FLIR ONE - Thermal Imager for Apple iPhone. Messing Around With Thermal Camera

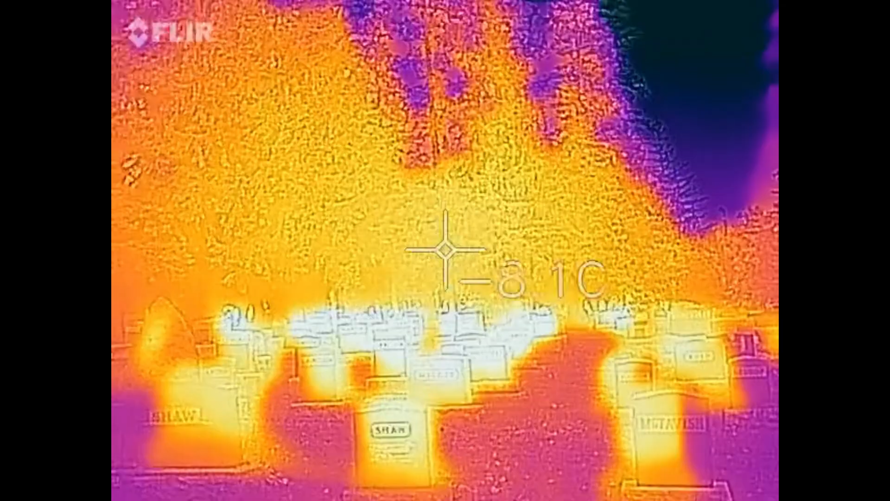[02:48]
uh, if it was minus 12, it would be frosting.
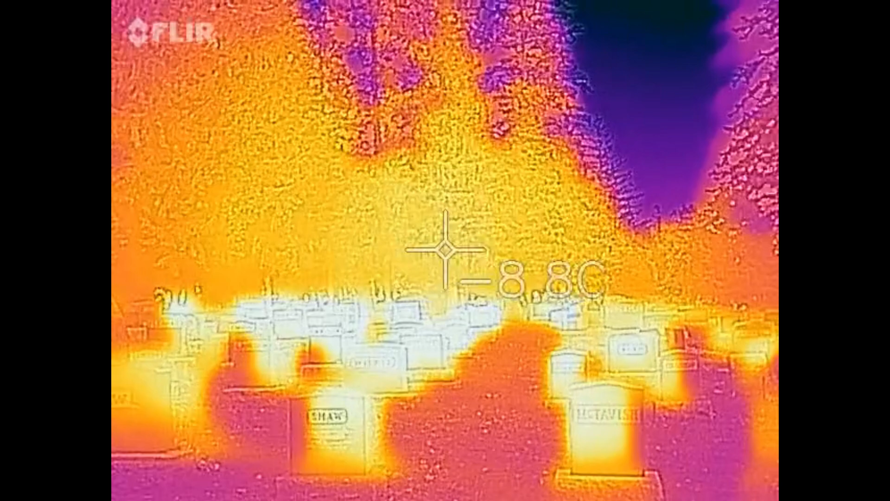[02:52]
On screen: spot -8.8°C
So I'm not sure if I would trust this so much outside as much as inside.
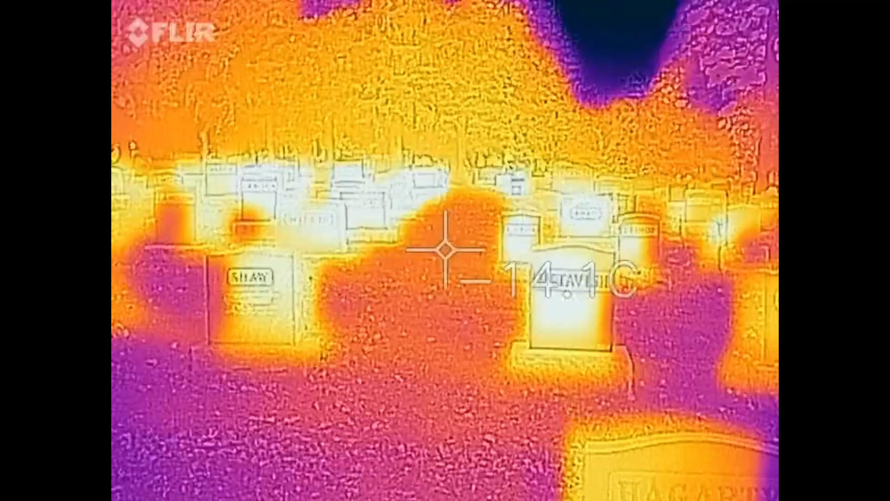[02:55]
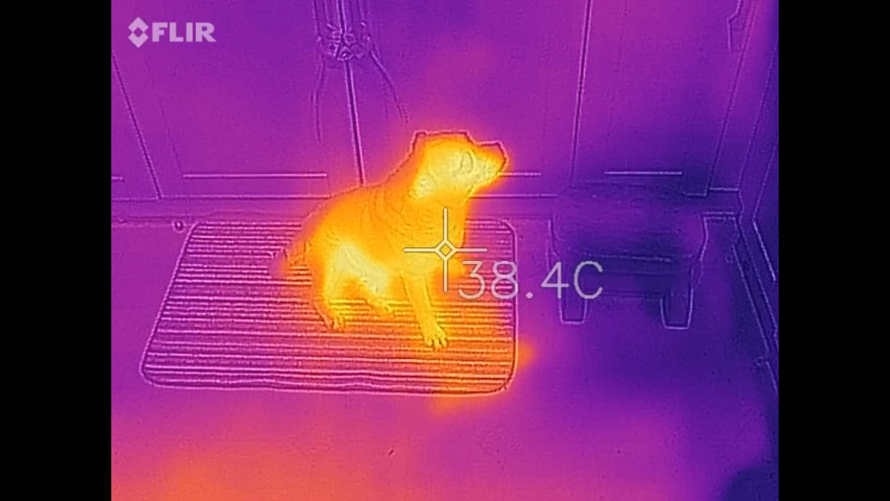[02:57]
On screen: spot 38.4°C
Here's a sample of my puppy dog being a mook trying to get some chicken. Man, if I leave chicken on the counter, this dog will beg there all night.
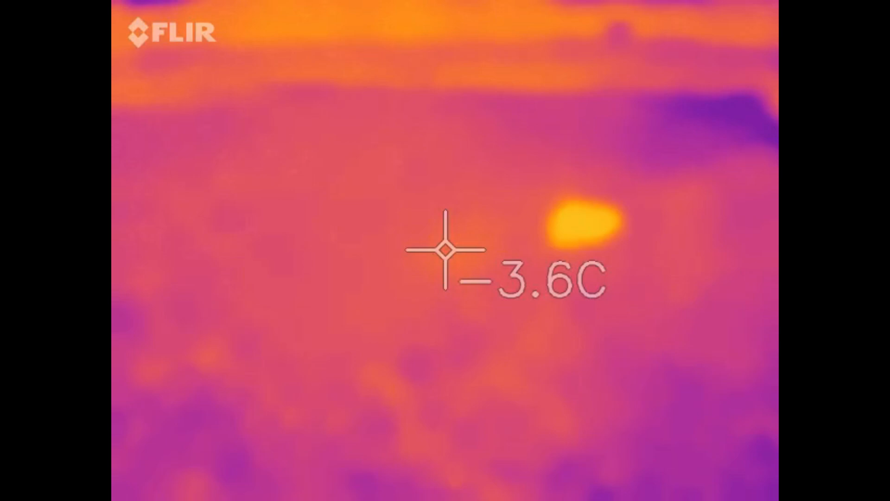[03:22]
So here's what it looks like when there's no light for the secondary real camera.
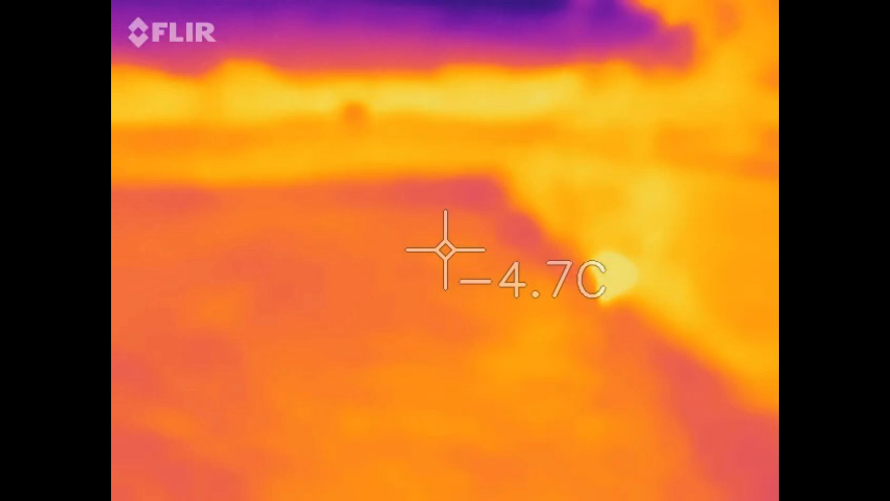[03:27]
On screen: spot -4.7°C
So when you get the real camera, you get an outline next to the,
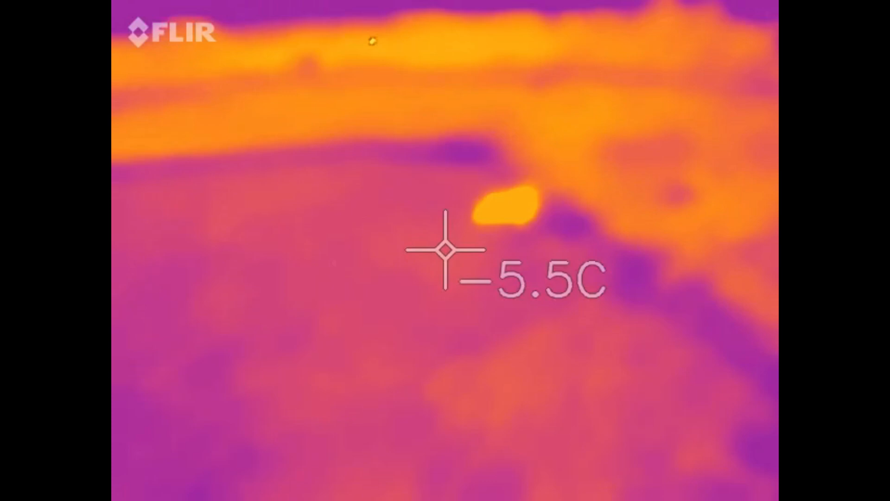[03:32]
uh, the heat vision, basically next to the thermal, but this is just the thermal with, with, uh, no standards.
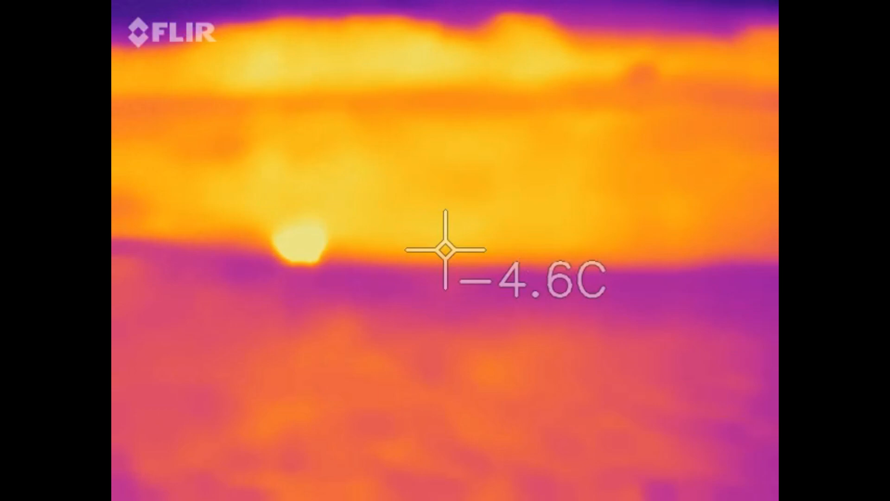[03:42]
On screen: spot -4.6°C
So you see blurs, you see blurs, you still kind of get the idea.
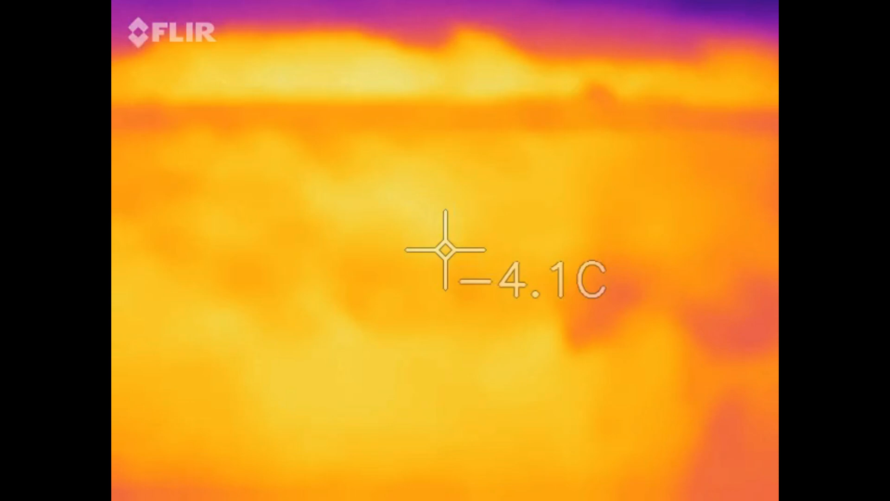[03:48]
On screen: spot -4.1°C
And I'm still blown away and interested by the fact that the more grass there is like, so, so that's a lot of grass.
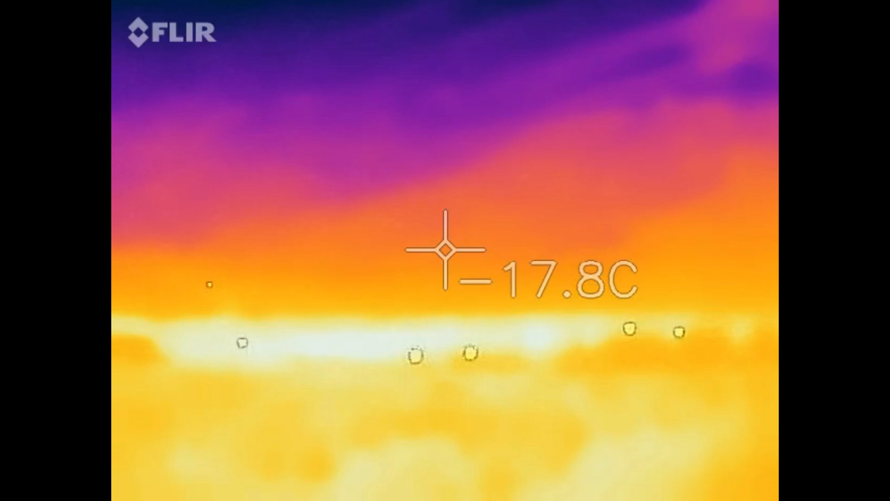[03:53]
Uh, there's a field in my backyard and the field, the long grass, it actually gives off some heat.
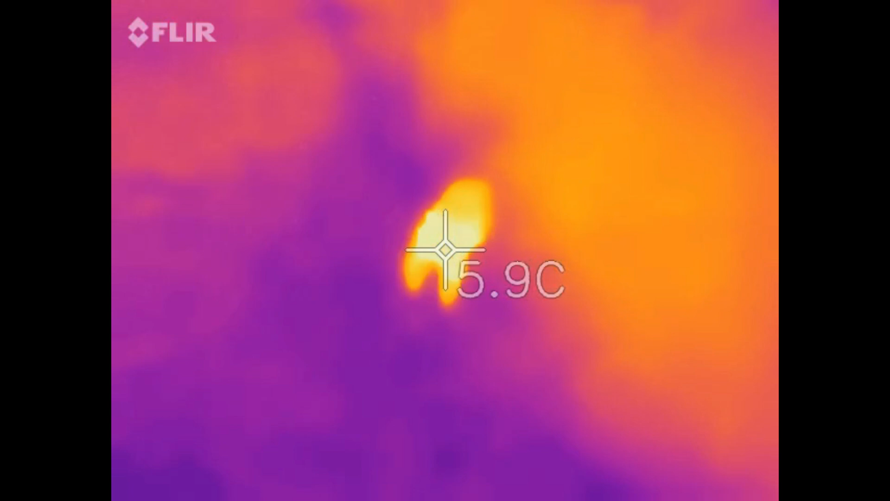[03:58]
On screen: spot 5.9°C
My dog gives off some heat, but standard grass on the ground right here does not give off heat.
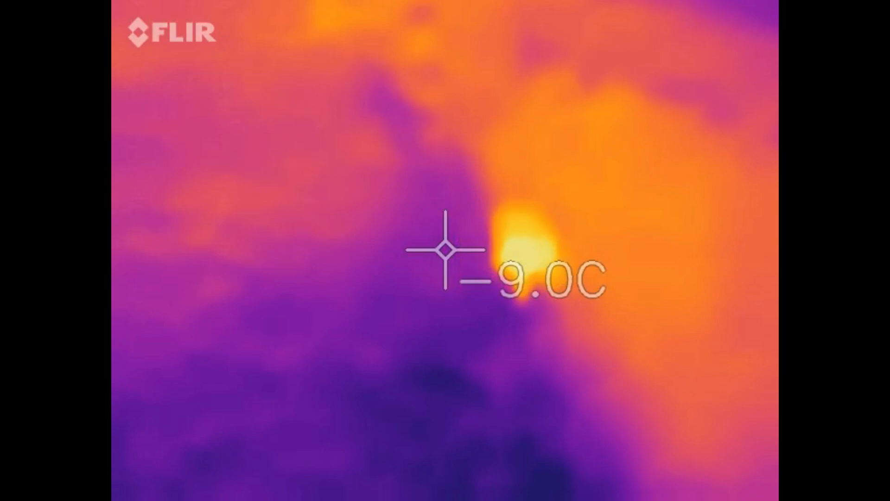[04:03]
And that's, uh, that's, uh, kind of interesting, I think. Okay. This one is upstairs on my bed on the quilt
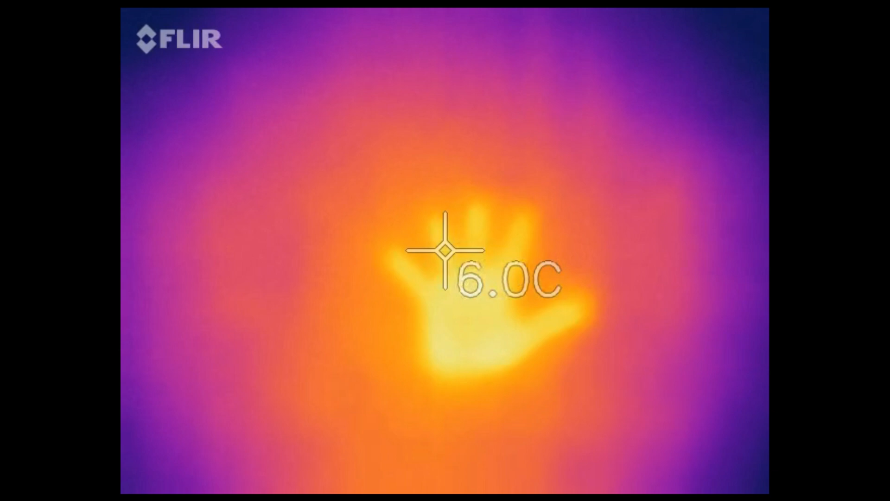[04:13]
On screen: spot 6.0°C
that the lights off tormenting my wife here. And this is so cool.
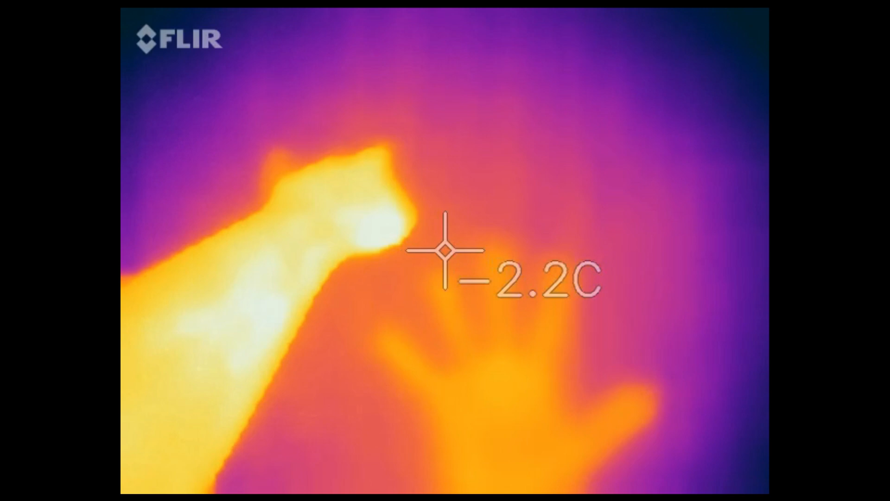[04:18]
This is so cool.
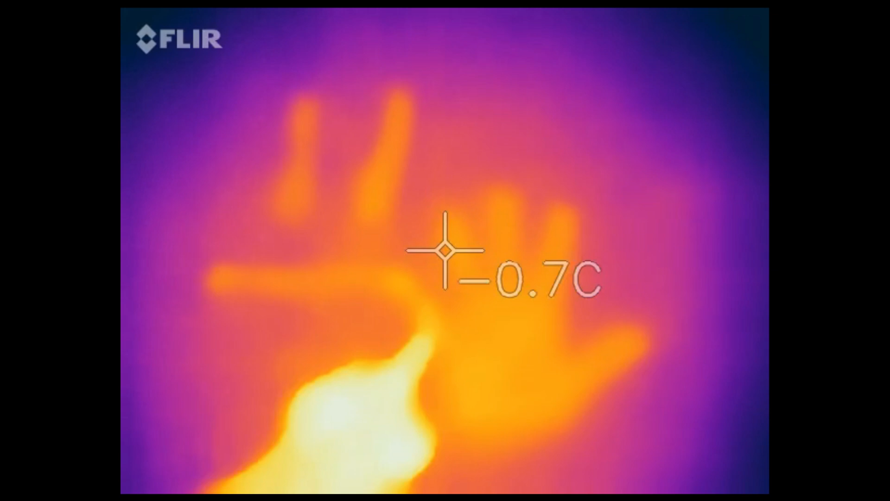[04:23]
On screen: spot -0.7°C
Good use for a $500 piece of technology, right?
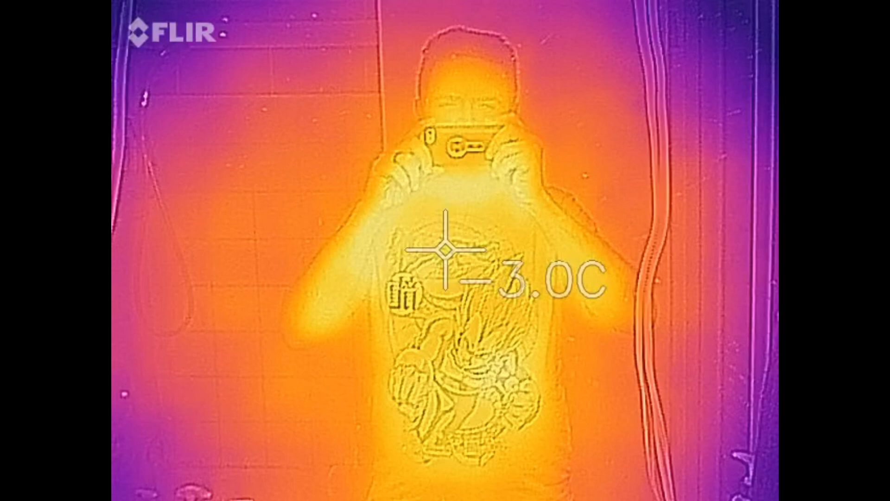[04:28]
I can't get my head around this. It can sense the heat off of a reflection of a mirror.
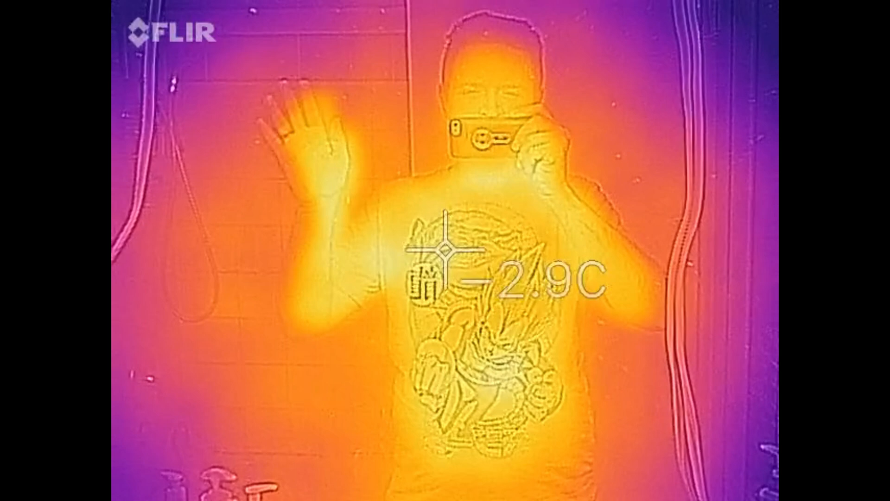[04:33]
I can't get over that. That's crazy.
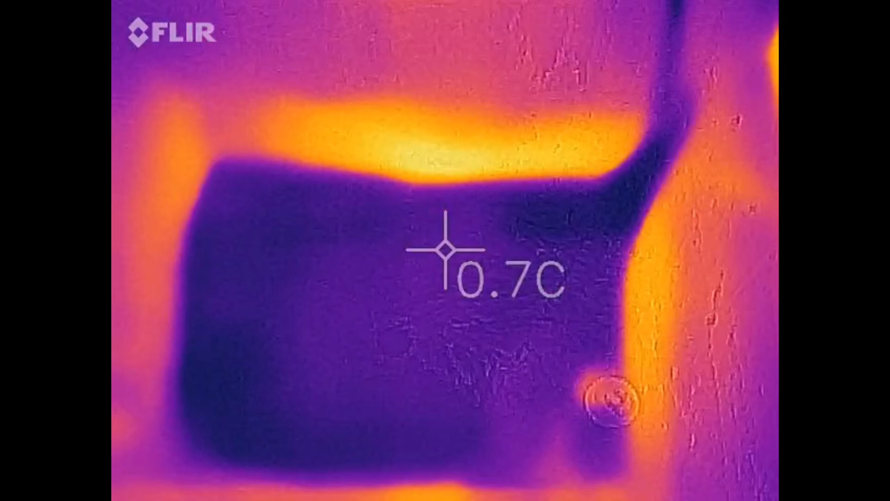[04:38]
On screen: spot 0.7°C
And of course, we've got to try the sink.